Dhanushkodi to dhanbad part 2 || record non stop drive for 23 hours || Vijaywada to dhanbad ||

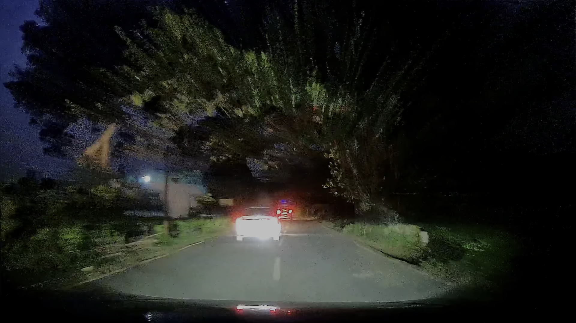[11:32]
और ये हम NH16 से निकल के अब आए हैं मिदनीपुर मोहनपुर रोड पे
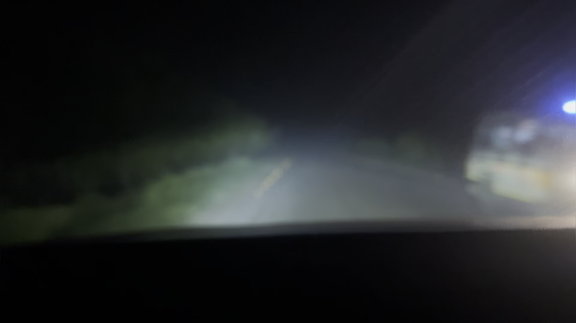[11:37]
और रात के 1:30 बज रहे हैं।
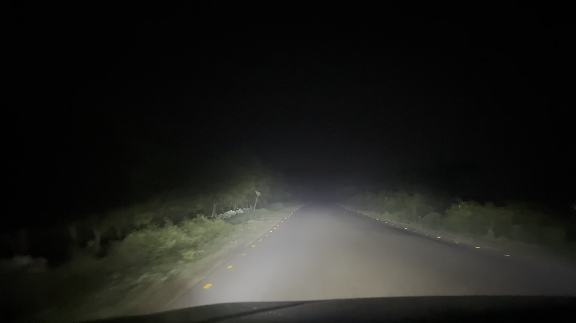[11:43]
हम खड़गपुर से क्रॉस किए हैं NH16 को, अब जाके हमने छोड़ा है। फॉग बहुत था पहले भी और सड़क जितनी अच्छी थी भुवनेश्वर तक, विशाखापट्टनम तक इनफैक्ट, उसके बाद पैचेस में ठीक है बट उसके बाद से तो बहुत ही ज़्यादा ख़राब थी।
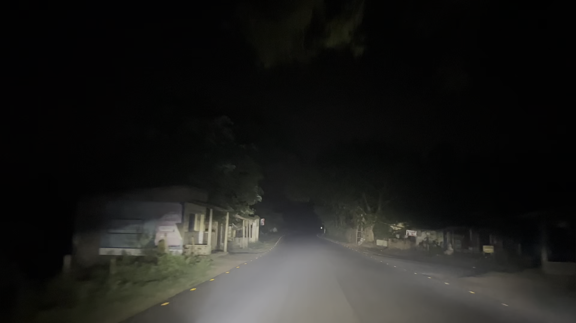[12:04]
और अभी हम यहाँ से अब धनबाद के लिए चल पड़े हैं।
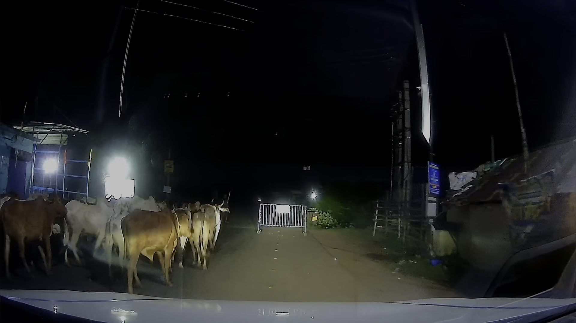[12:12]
देखिए इस सड़क पे मवेशियों से बहुत ज़्यादा
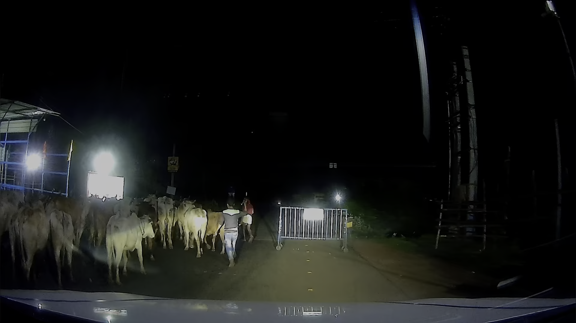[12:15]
मुलाकात हुई और शायद कुछ तस्कर्स भी थे इसमें बिकॉज रात को सिर्फ सब कोई गाड़ी में लोड हो रही थी,
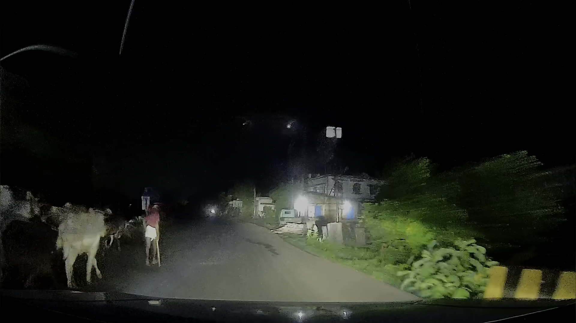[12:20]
तो थोड़ा सा ये सड़क डरावना भी लग रहा था कि कहीं ऐसा कुछ सीडेंसेज ना हो जाए।
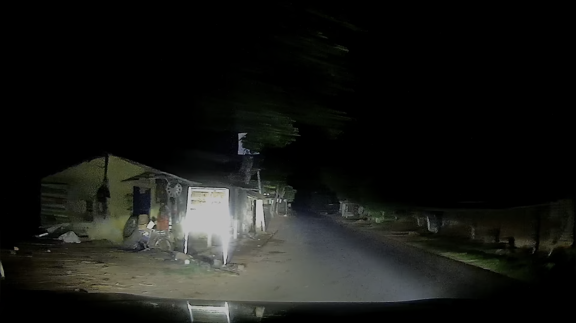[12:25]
हमें जैसे बताया गया कि अनुमान ये सड़क सेफ है, बस हमें बहुत ज़्यादा लेफ्ट राइट्स नहीं टर्न करने हैं।
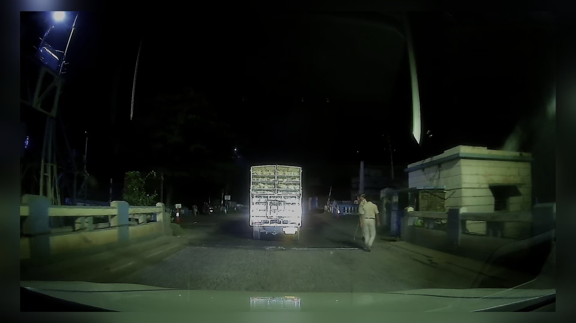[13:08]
बंगाल पुलिस एट वर्क, मैं कोई कमेंट नहीं करना चाहूँगा, आप समझ सकते हो क्या कर रहे हैं। और फाइनली हम अब पहुँच चुके हैं
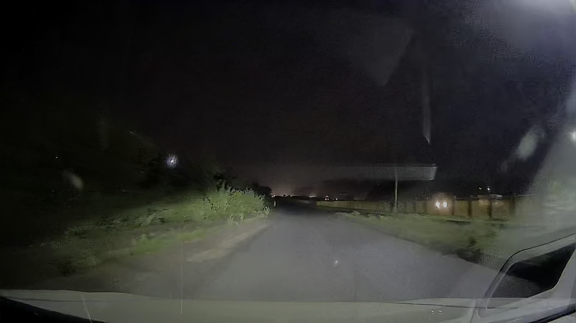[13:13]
NH19 जो कि कोलकाता दिल्ली नेशनल हाईवे है। समय हो गया है 6:30 और हम पहुँच चुके हैं धनबाद।